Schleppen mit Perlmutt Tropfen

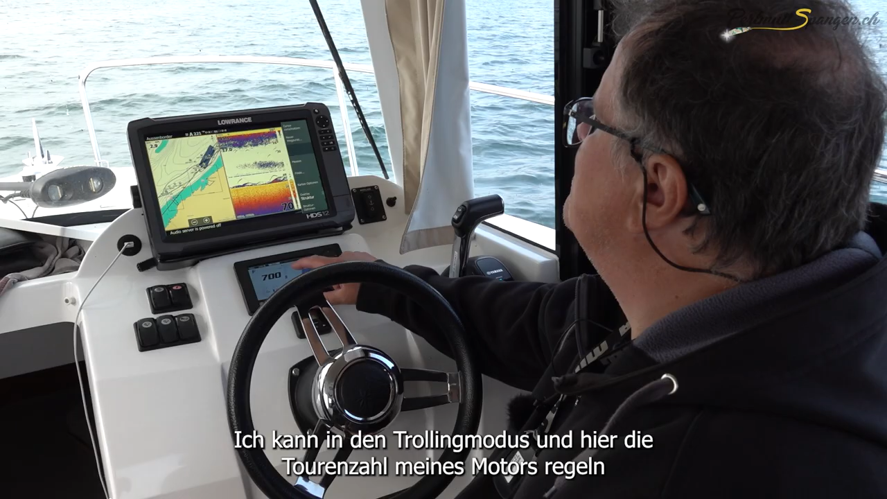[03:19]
Mit Control kann man da auf die Trollmode gehen. Und dann kann ich da mit dieser Taste 50 Umdrehungen schneller.
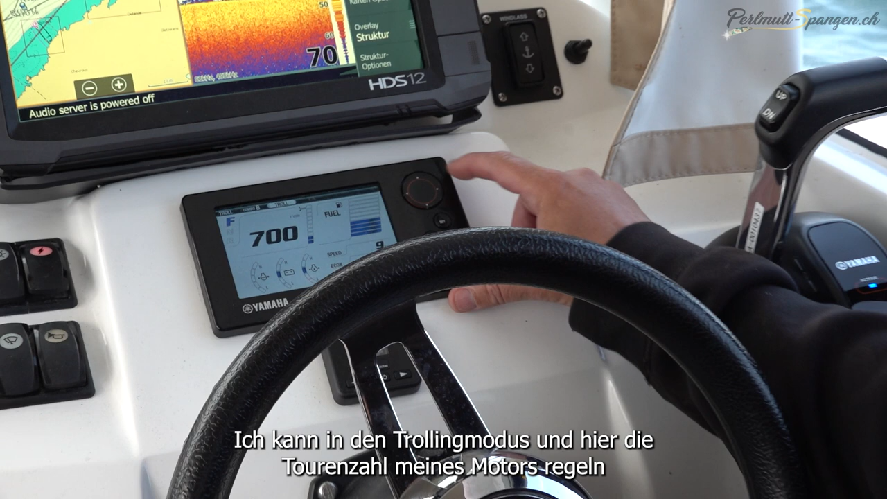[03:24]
Jetzt hat er auf 57 gewechselt. Nein, ist